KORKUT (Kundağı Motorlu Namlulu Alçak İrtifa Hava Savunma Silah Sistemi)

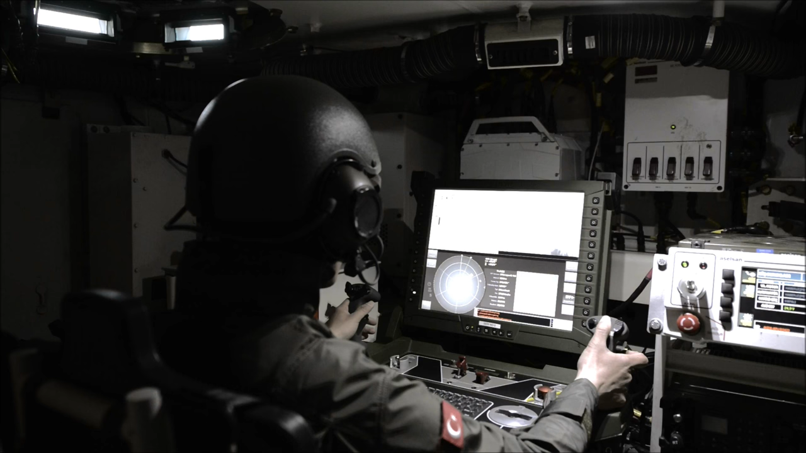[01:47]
Sabit Kullanımda Araç Dışına Da Taşınabilen Konsollar Hareket Halinde Etkin Kullanım İçin Tasarlanmıştır.